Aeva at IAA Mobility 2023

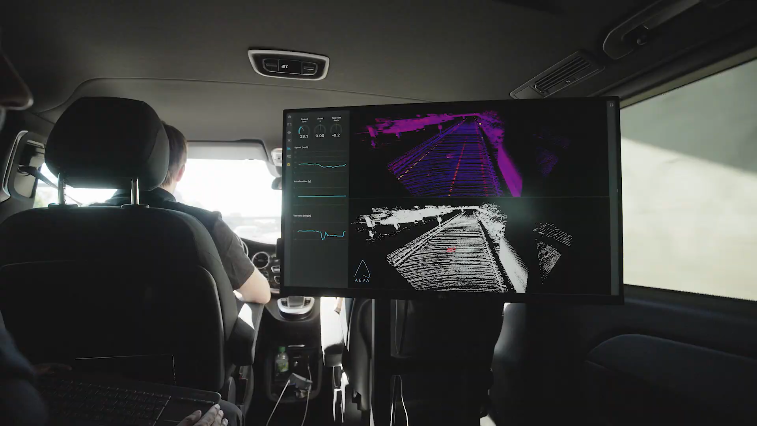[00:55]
Arius 2 is a great solution for city
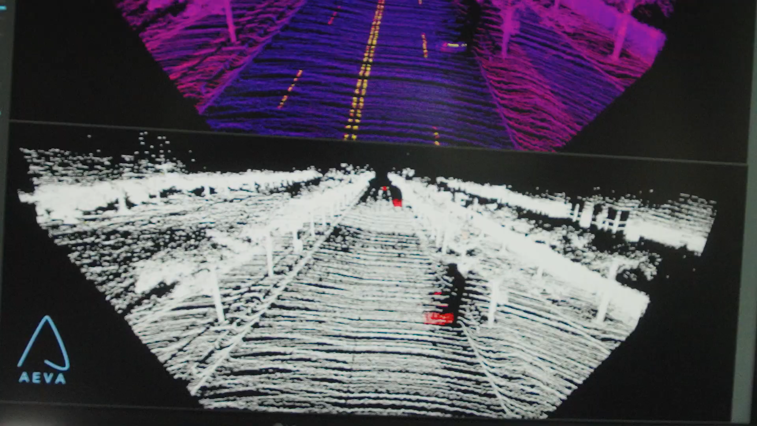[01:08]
conventional LiDAR sensors to aid in detecting road markings and small objects on the roadway.